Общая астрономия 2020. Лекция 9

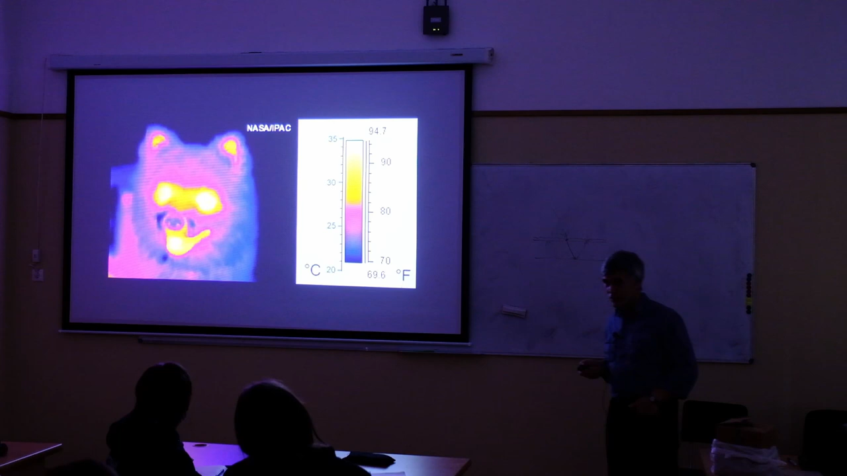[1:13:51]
А там температура, ну, у собачки какая там, 35, да? Я думал, что... Одна на горячее собачка. Это у нас 36. Ну, может, мы не совсем вот прямо вот туда внутрь проникаем, да? Но вот глубже. Сюда а носит холодную, да? Ну, а шерсть имеет комнатную температуру. И вот снимок. Тоже видно, что здесь комнатная температура.
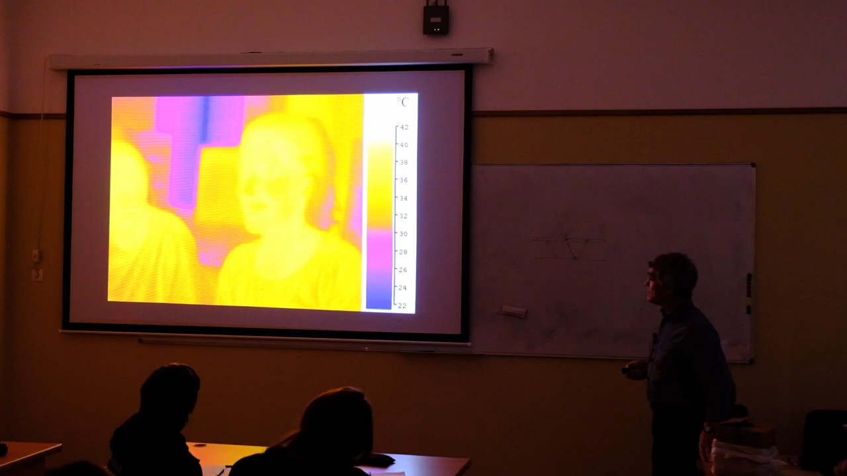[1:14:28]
On screen: scale top 42°C, scale bottom 22°C
Тогда это будет полноценный научный снимок, а не просто иллюстрация для любителей.